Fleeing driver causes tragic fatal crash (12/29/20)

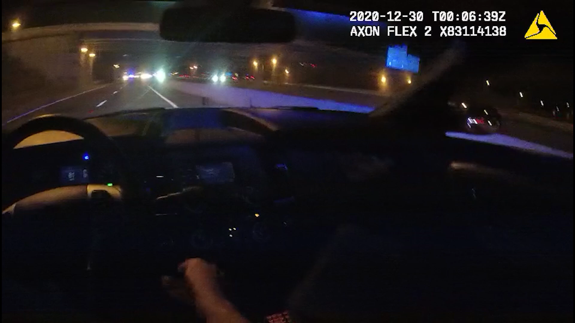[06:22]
Yeah, a big crash. Central, country rescue. Denver. See ya. Central, it's going to be the exit where you get off to go to I-4.